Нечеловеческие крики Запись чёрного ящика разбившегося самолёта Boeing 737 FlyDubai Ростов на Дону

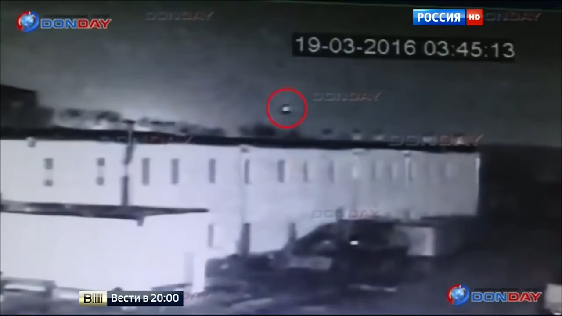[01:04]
На этих кадрах мы видим, как самолёт уходит вверх, выйдя за пределы обзора камеры наблюдения. Набор высоты продолжается в автомате 40 секунд. Но не достигнув эшелона, командир отключает автопилот. Причина пока не ясна. Возможно, самолёт попал на сленге пилотов в атмосферные ножницы. Его могло сильно тряхнуть. Но именно с этой секунды, после отключения автопилота, Боинг ныряет вниз.
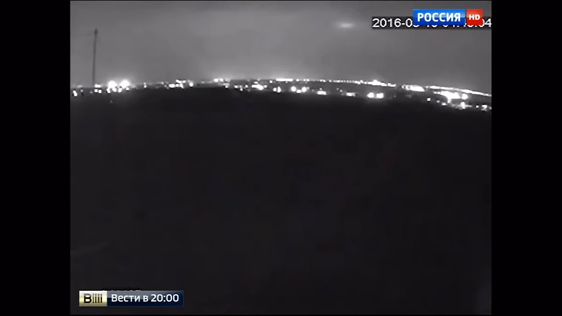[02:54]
Самолёт с ускорением врезается в землю в 1 час 41 минуту и 00 секунд по Гринвичу.